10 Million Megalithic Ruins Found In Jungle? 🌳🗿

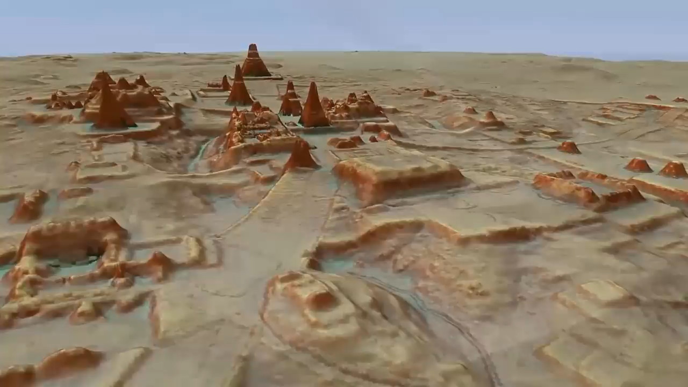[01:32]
were in reality once part of the same gigantic city,